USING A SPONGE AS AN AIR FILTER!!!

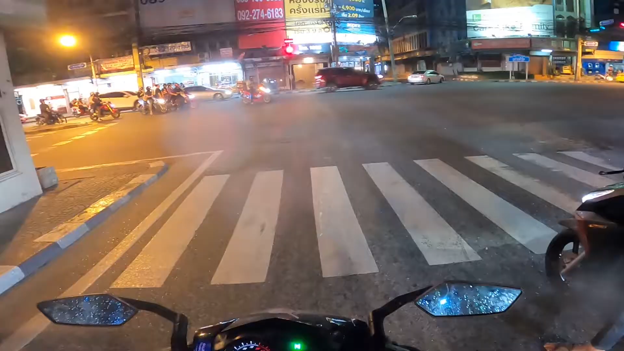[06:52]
this is Bangkok for you guys yeah this is the first time that I'm out on my bike at night
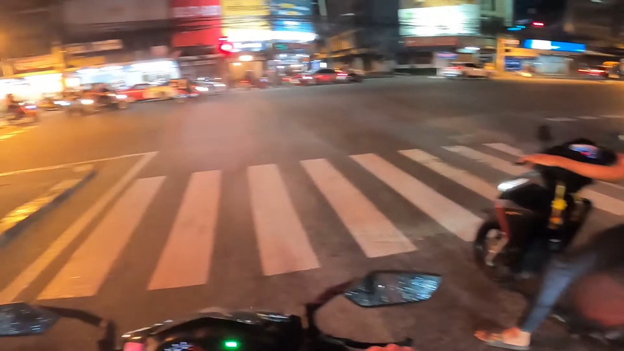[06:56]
on this channel so why don't I give it a little drive why don't I go for a small ride I don't like the traffic lights so I'll just go this way
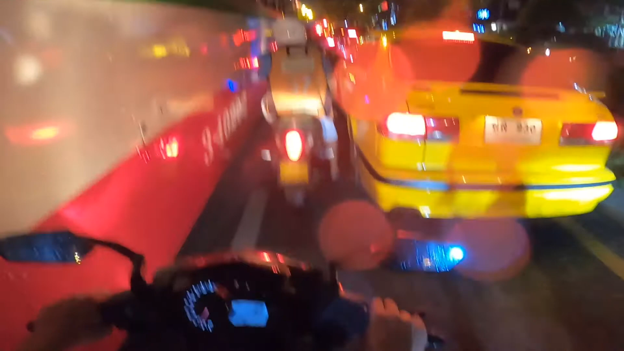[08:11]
just easier if I don't put it in you know so yeah I haven't I haven't had it in my bike for a while but I will tune it in my next video and then I will be driving with it all the time and my bike will have much better rpm acceleration it will go to 1100 rpm
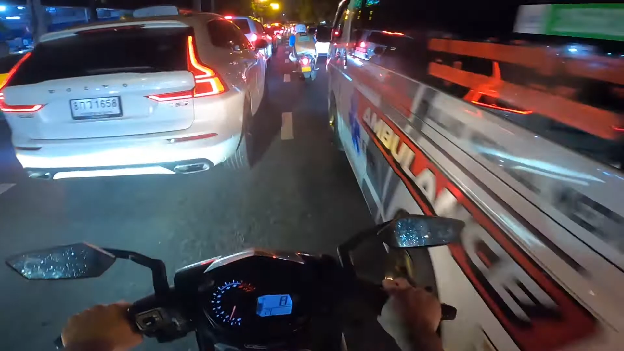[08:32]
instead of 100 why are you so loud brother
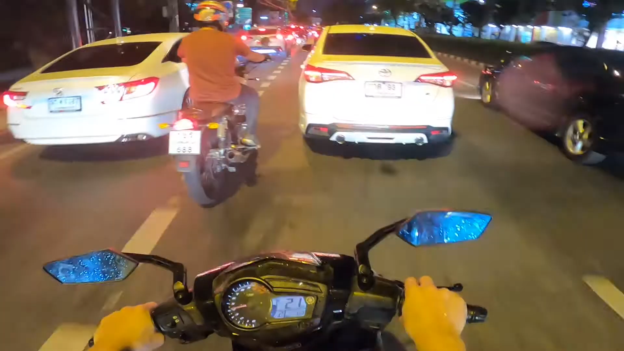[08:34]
double exhaust so loud I'm not sure if you can hear how loud it is because of the microphone I have but it's pretty damn loud but I am actually happy now I don't have to worry about different debris flying into my engine I can drive much calmer now